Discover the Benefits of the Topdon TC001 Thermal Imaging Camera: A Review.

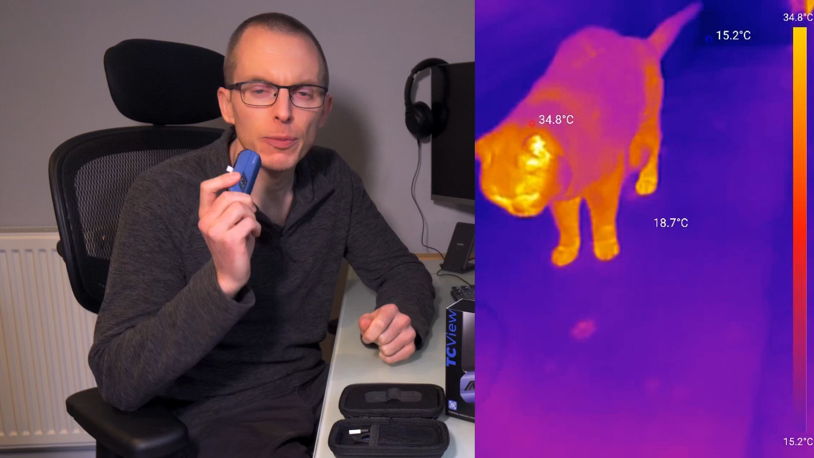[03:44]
The 256 by 192 resolution and the 50mK sensitivity has continued to impress throughout my testing. At this price point, and from my use cases around the house,
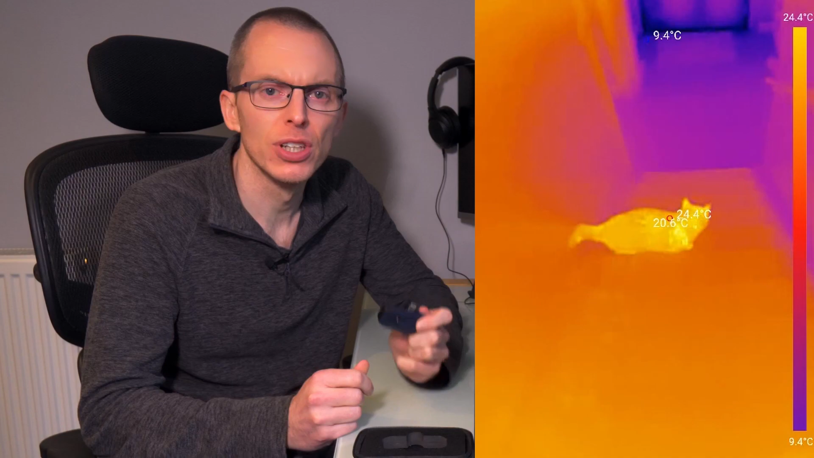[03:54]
On screen: max 24.4°C, scale top 24.4°C, scale bottom 9.4°C
I think it's excellent quality and reasonable value for money.
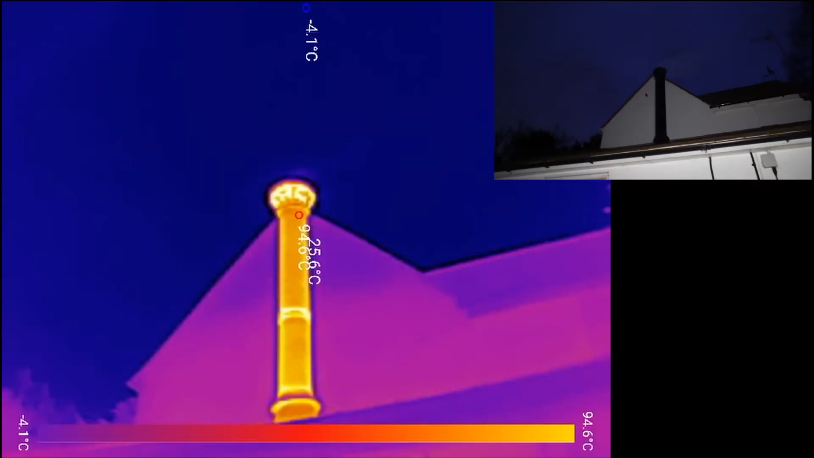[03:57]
On screen: min -4.1°C, scale top 94.6°C, scale bottom -4.1°C
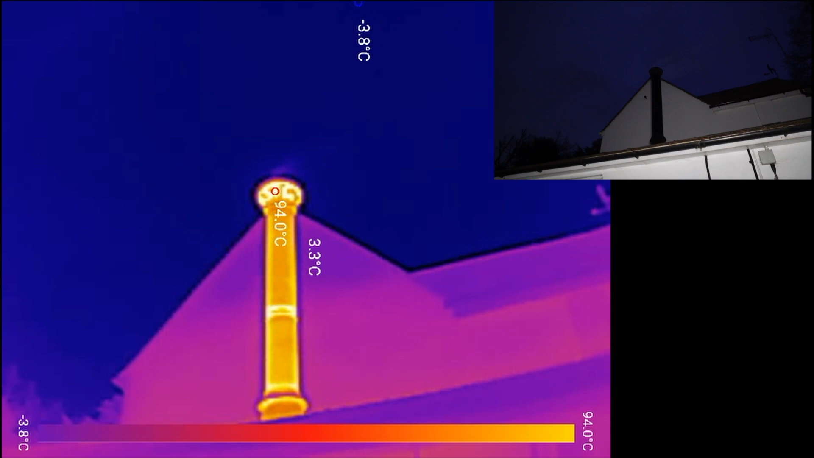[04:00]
On screen: max 94.0°C, min -3.8°C, scale top 94.0°C, scale bottom -3.8°C
For these examples, I've rigged up my phone with the Top Dawn and my normal Sony camera side by side, so I can record the same footage with both cameras at the same time.
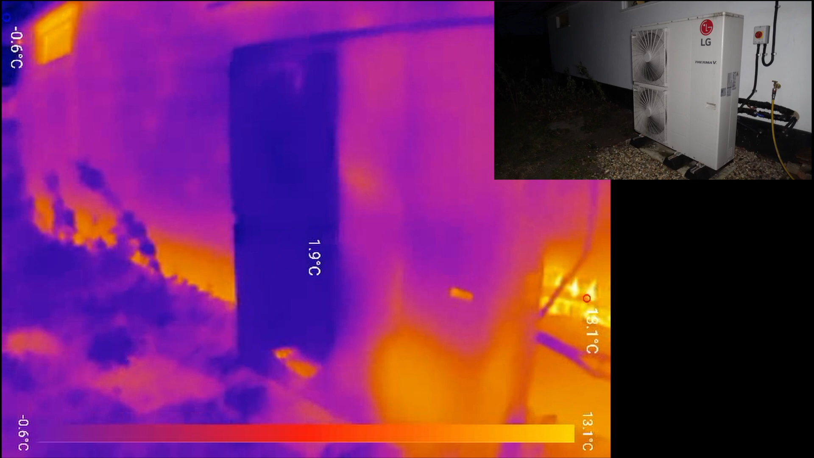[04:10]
On screen: scale top 13.1°C
Other than making a video like this, you'd probably never want to do that.
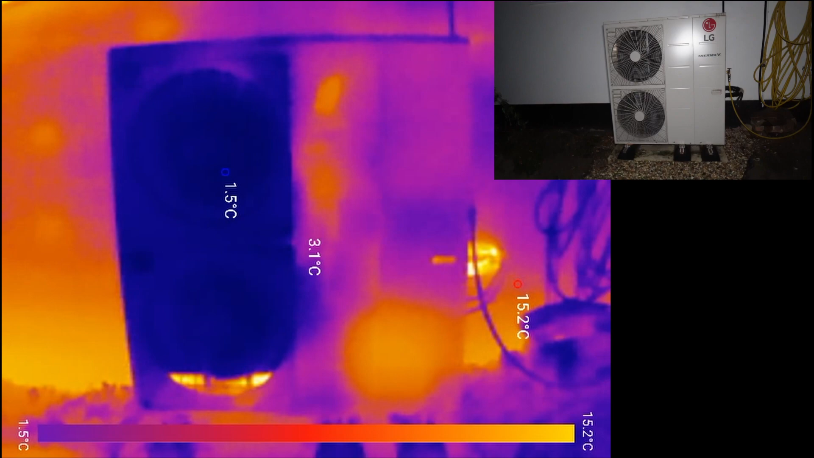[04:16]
On screen: scale top 15.2°C, scale bottom 1.5°C
The app does have the ability to do what it calls picture-in-picture, but it's really crap, and not worth bothering with.
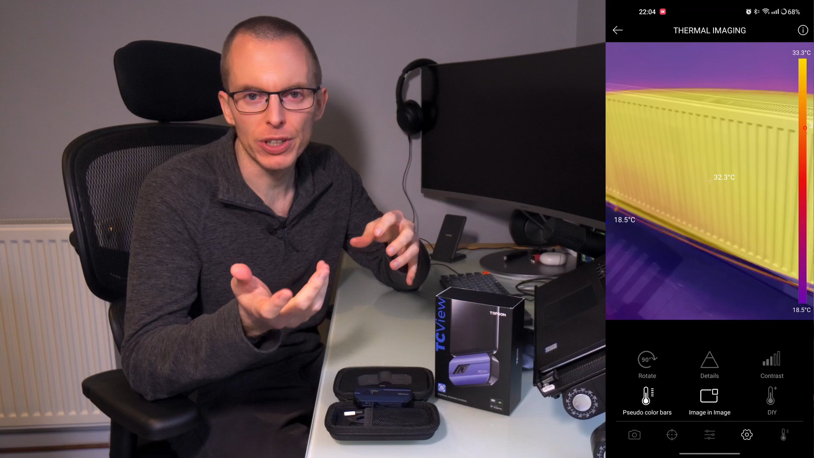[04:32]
On screen: spot 32.3°C, scale top 33.3°C, scale bottom 18.5°C
It also doesn't seem to be possible to take pictures or record video with the overlay switched on. Enabling the picture-in-picture mode just switches off whenever you try to record. I thought this was interesting.
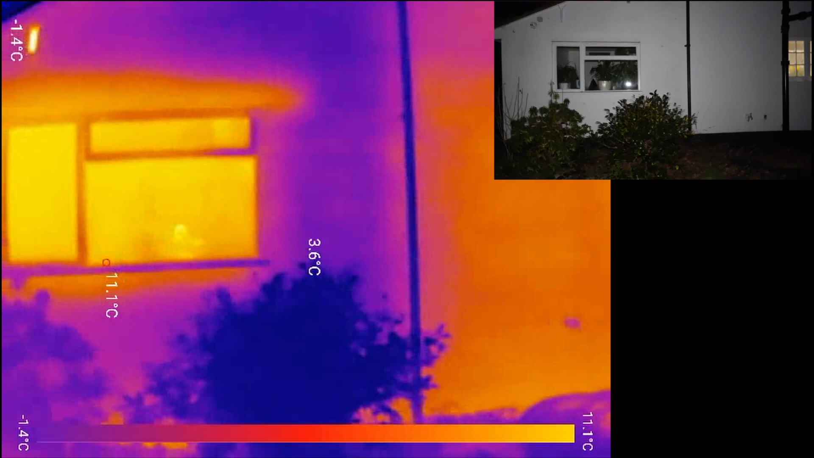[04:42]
On screen: max 11.1°C, scale top 11.1°C, scale bottom -1.4°C
It's the back of my mostly solid, brick walled house, but the single storey extension on the left is a 1970s extension with a cavity wall that we had filled with polystyrene beads when we got our heat pump installed.
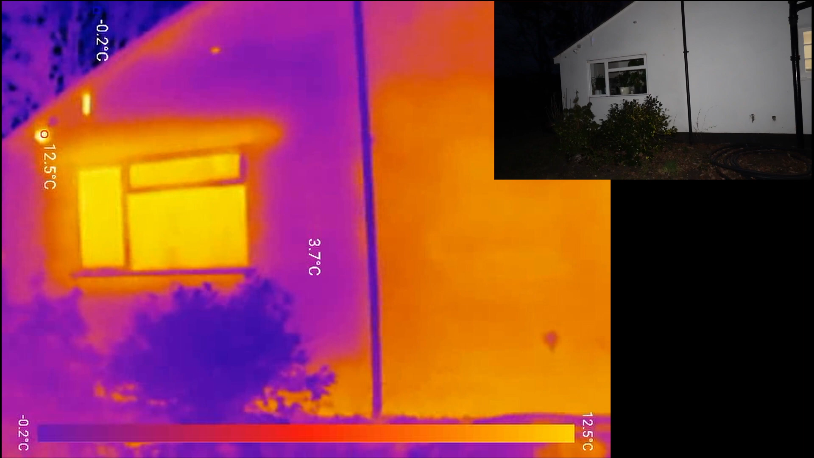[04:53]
On screen: spot 3.7°C, scale top 12.5°C, scale bottom -0.2°C
You can clearly see on the camera that the filled cavity is colder,
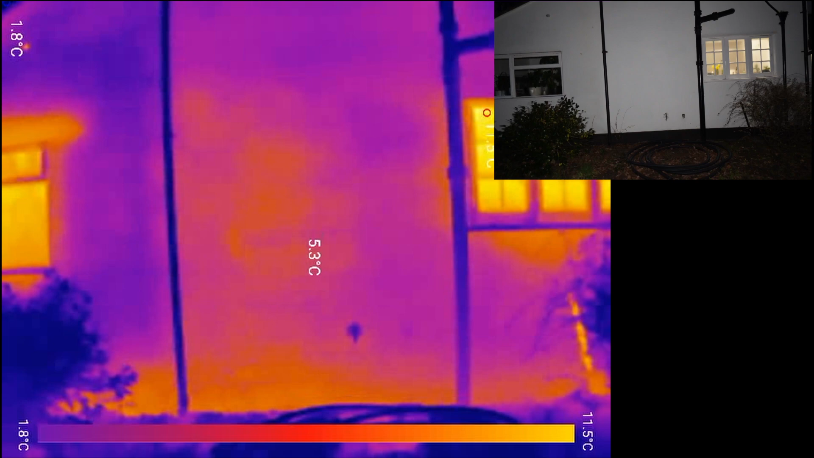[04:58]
On screen: spot 5.3°C, min 1.8°C, scale top 11.5°C, scale bottom 1.8°C
so leaking less heat than the original solid wall on the right.
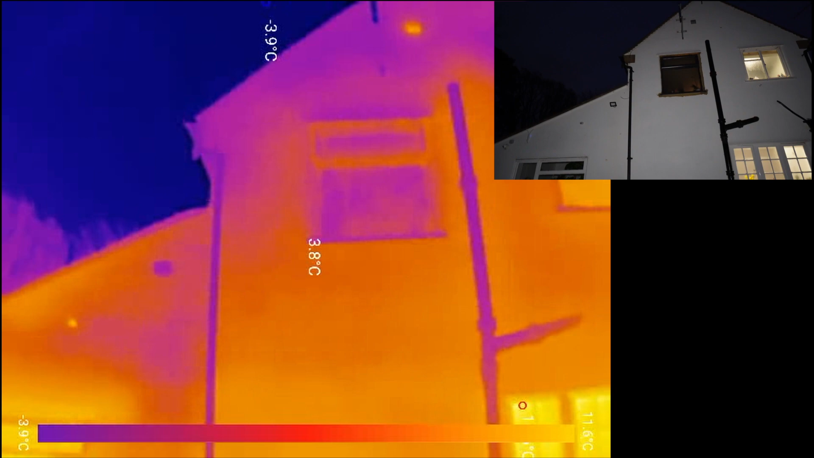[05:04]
On screen: spot 3.8°C, scale top 11.6°C, scale bottom -3.9°C
The window on the top left is also a new triple glazed window, which as expected looks to be much cooler than the other windows in the image, which are single glazed and we've not replaced yet because we're going to cover them with a future extension.